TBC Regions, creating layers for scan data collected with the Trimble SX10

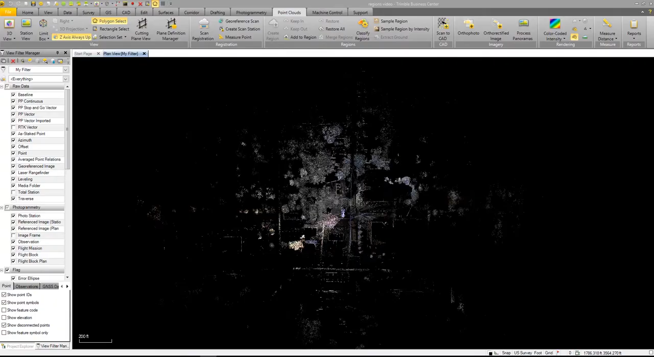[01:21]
What I've got here is I've already brought in point cloud data from this project.
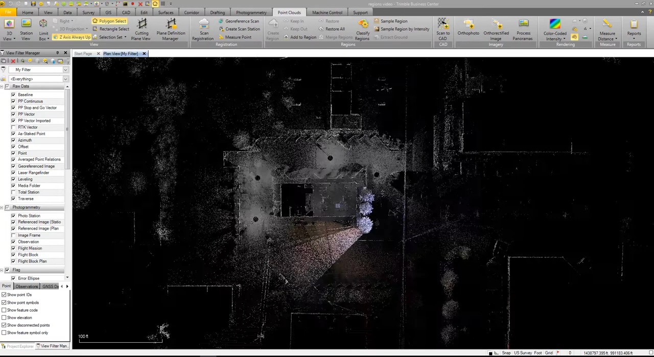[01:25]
You can see this is our building. So if I go into point clouds and I can go into 3D view up here at the top and I zoom down and I look, you can see as I tilt this thing, we've got a lot of data here.
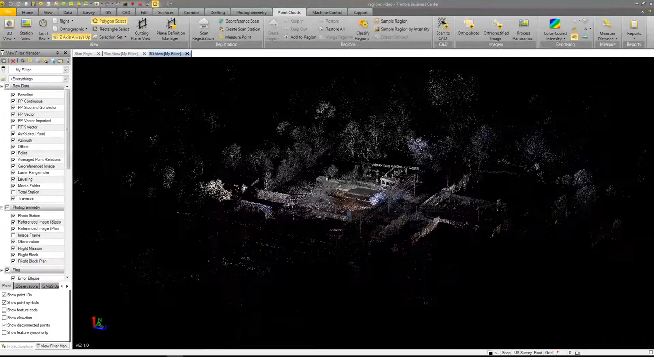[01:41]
That SX10 just picks up an enormous amount of data when it's scanning.
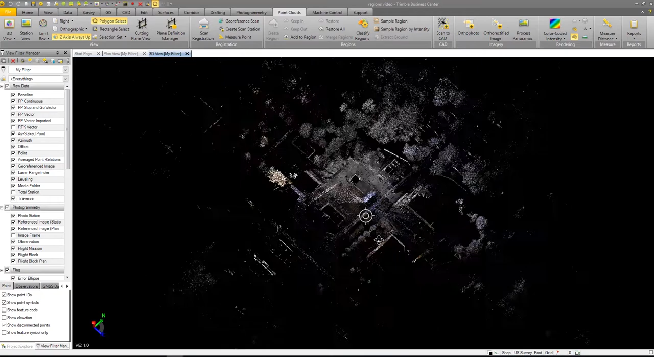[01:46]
So as far as range goes, the range on this thing is nuts.
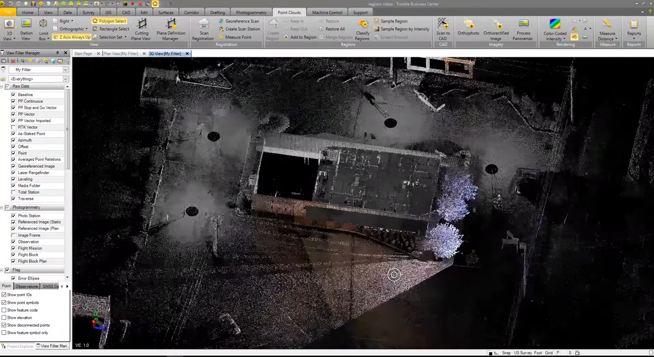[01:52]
So what we want, the only thing I'm interested in, I care less about all this other stuff.
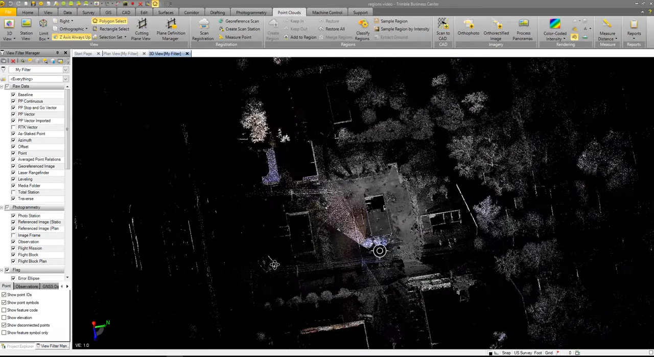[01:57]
For what we're doing right now, I just want the building. Now, if you wanted power lines and things of that nature, as you can see, we got all that as well.
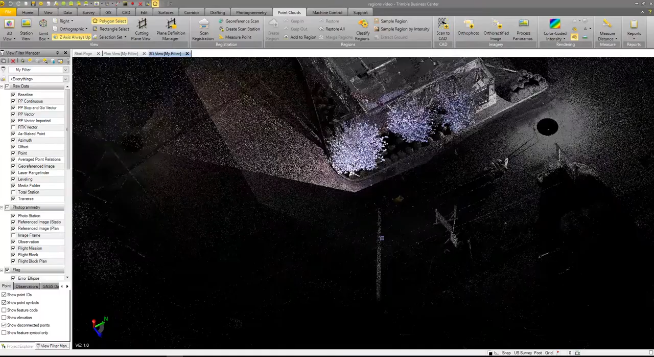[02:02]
A lot of curb. I mean, our tent was a building, but you can see all the data, the parking spaces, everything else we got.
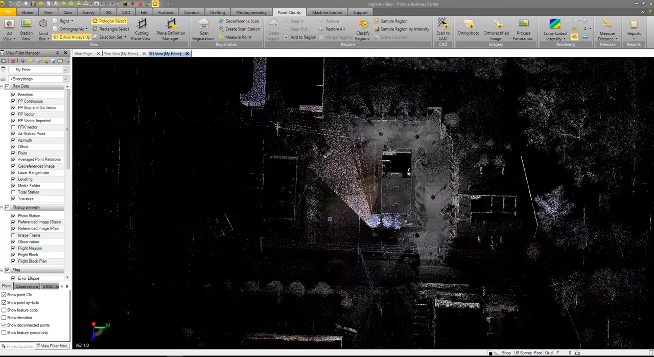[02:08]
So let's, let's get in here.
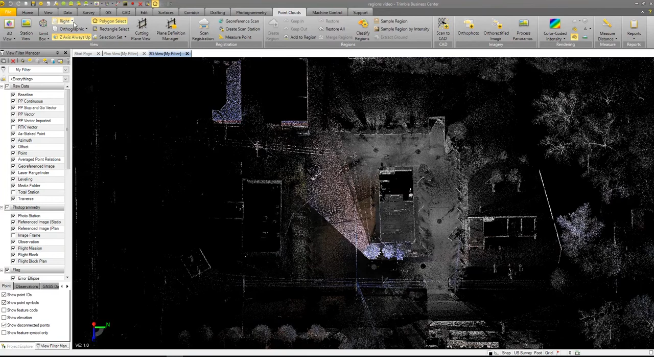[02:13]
I want to go in and I want to do a top view. So what you want to make sure is that polygonal select up here at the top is turned on. And what we're going to do is we're going to take and we're going to do a left mouse click and drag for our first line. So I'm dragging a let off. Now from here on out, I just, all I have to do is click the left mouse and it's going to start drawing my line.
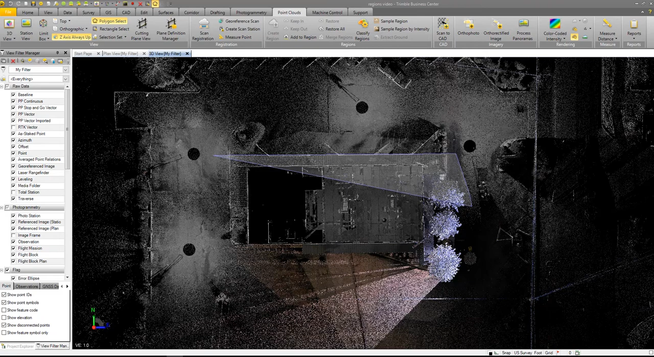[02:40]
So I'm just going to start clicking around the outside of this structure. So you can see what's going on.
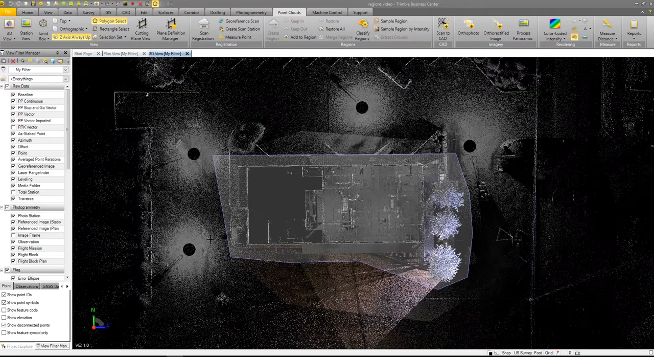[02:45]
When you get to the end, when you want to close this off, you double click and that closes it off.
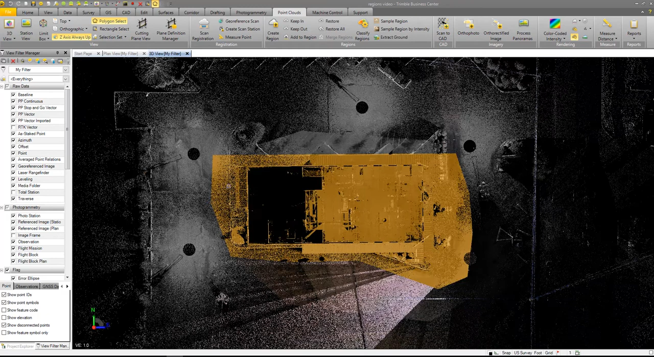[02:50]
Now you can see my selection I've got. So let's do create region and we're going to call this main building.
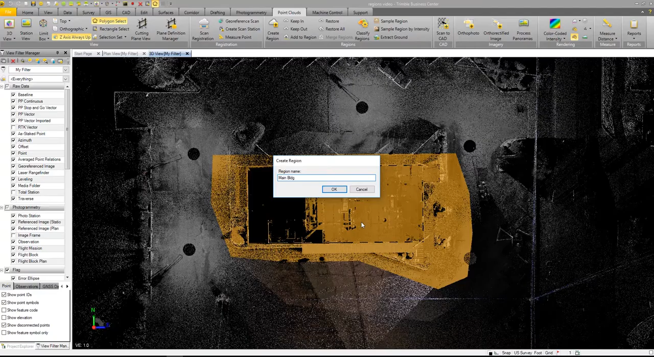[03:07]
Main building. Okay.
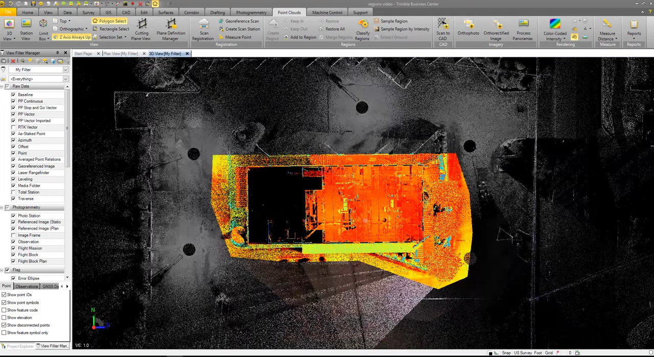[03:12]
So we've created it. And as you can see, it's jumped me into color coded intensity for that.
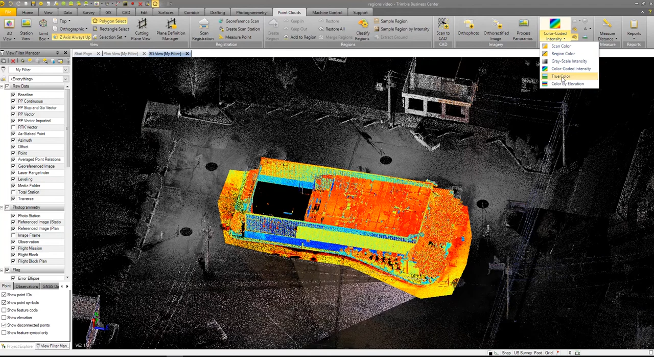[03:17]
If I go to true color, you can see color coded intensity, which is where I like to work.
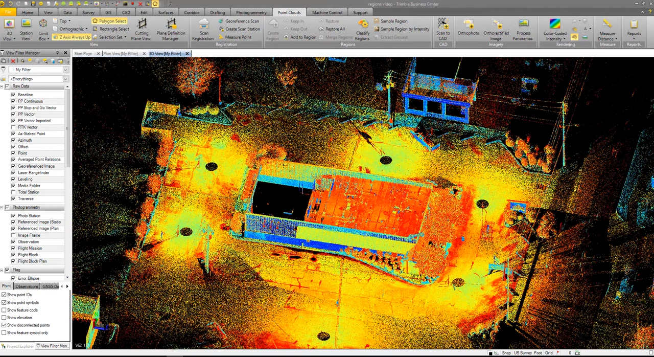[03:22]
There's that right there. So now that let's zoom over here to regions, which is going to be down here at the bottom. And I go in, I turn default off. All I've got left is my main building.
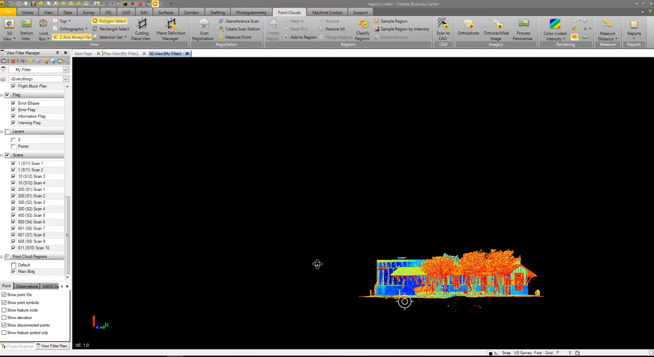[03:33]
Okay. So now what I want to do, I want to take this a little bit farther.
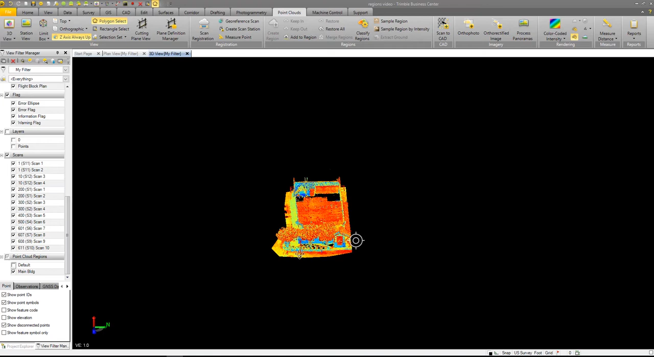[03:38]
So I'm going to go back to another top view and
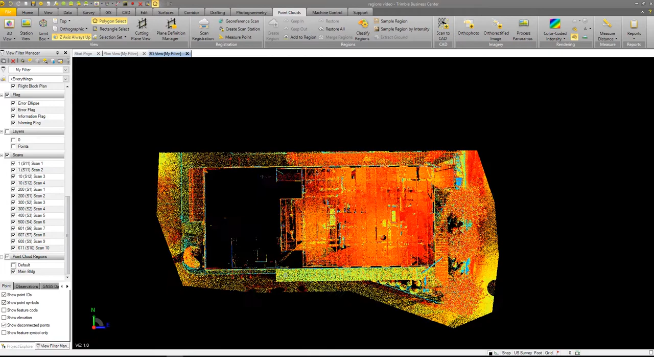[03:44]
I'm going to go in here and I want to do the inside of this wall.
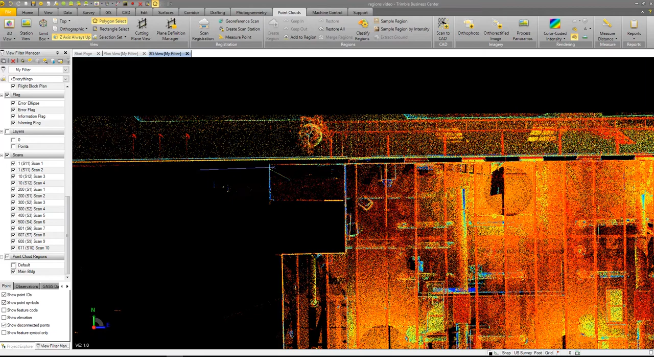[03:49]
I want to look at the inside of this structure. Now at any time during this, you could do classify regions and you could have the software
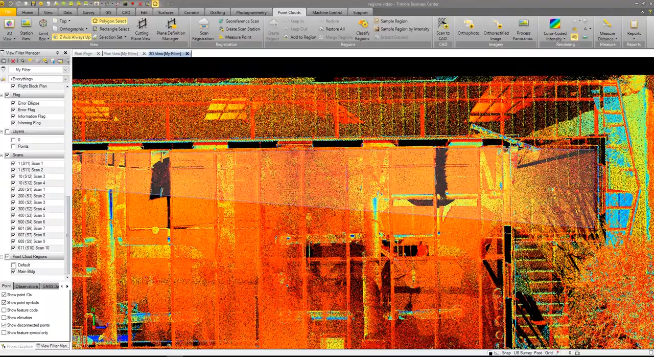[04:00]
automatically classify the regions, um, in here.
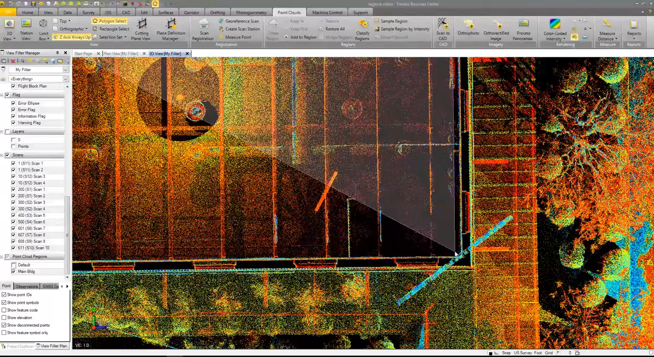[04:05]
They've got some defaults, uh, building power lines, things of that nature, um,
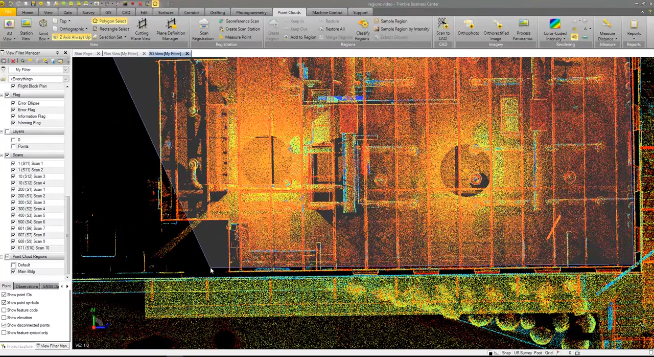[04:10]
that it will classify for what I'm doing right now. It's really not that important because I'm going to do everything myself. So here I've got, as you can see, this is all selected in here. So now if I go to create regions and I say, um, um, inside building and I say,
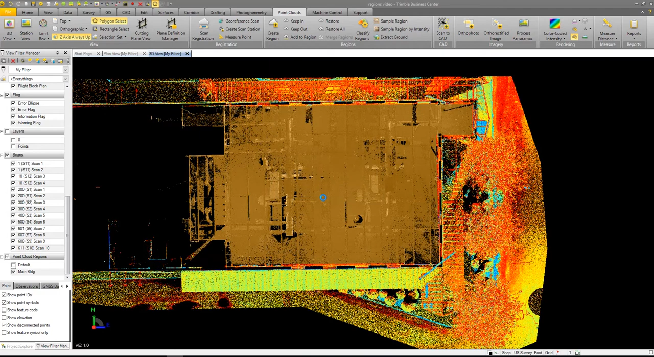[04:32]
okay, so I'll come back over here. I really need to move that. So I'll have to keep jumping around, but anyways, there, that is.
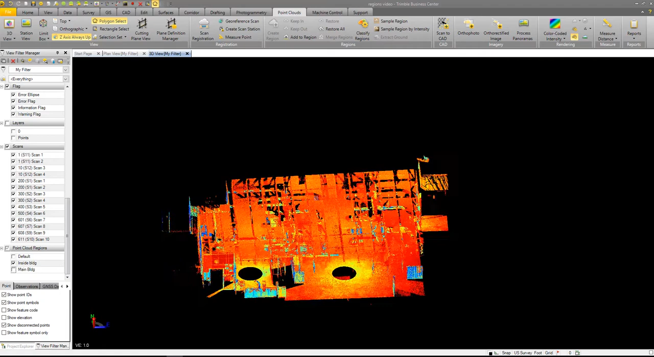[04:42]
So now I'm the inside of the building. So now I want to take it a little bit farther. So now I want, I'm going to go do a right view.
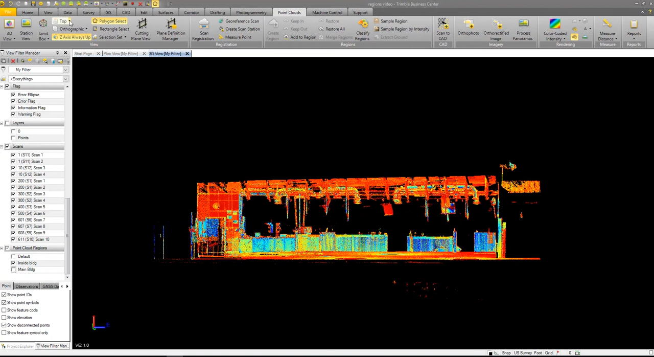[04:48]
So I'm looking at the right side. I'm just going to cut through here real quick. I'm going to select that create region. I'm going to call it roof.
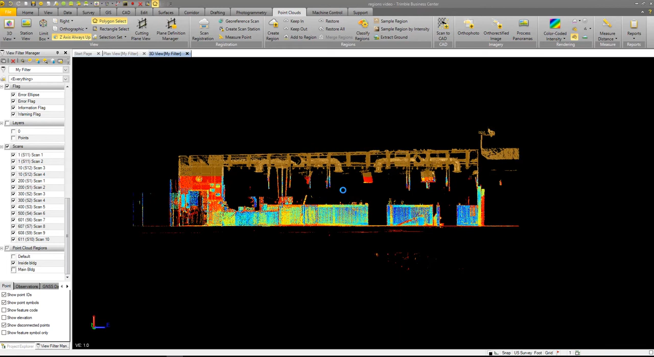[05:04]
Okay. So now I have the roof. So now if I go in here and I uncheck the inside buildings, you can see all I have is a roof. So now then let's say that I wanted to pull out the, uh, say this rafter right here. I need this rafter. So what I can do is the same thing. I just go and click, drag, come down here, select what I want, create region,
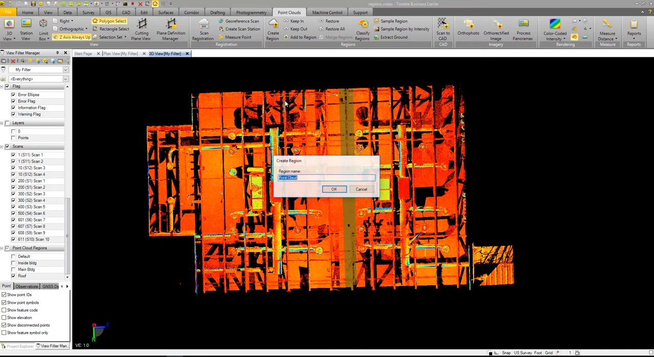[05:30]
call it rafter. Same thing again. I'll come over here.
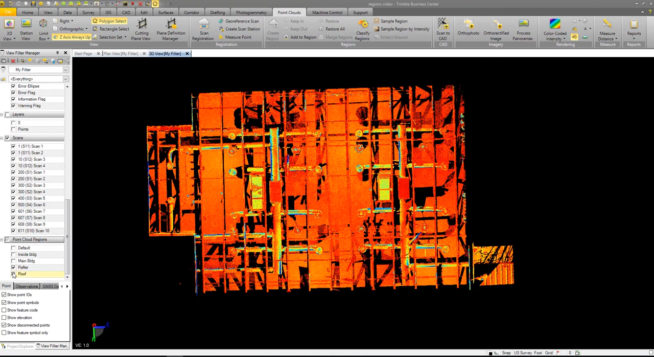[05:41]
I get rid of, uh, roof. So all I have left now is this rafter.
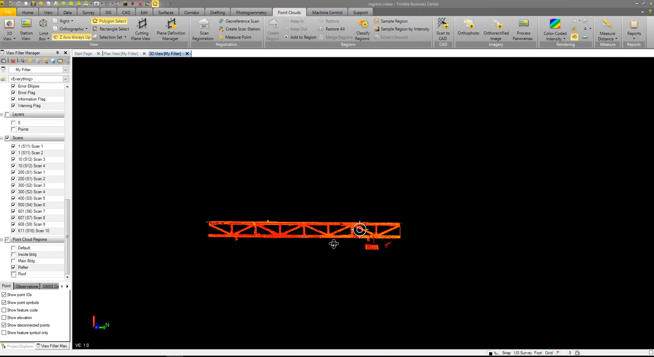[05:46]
Now then I need to get rid of some of this stuff. Cause you can see I've got part of a TV in here.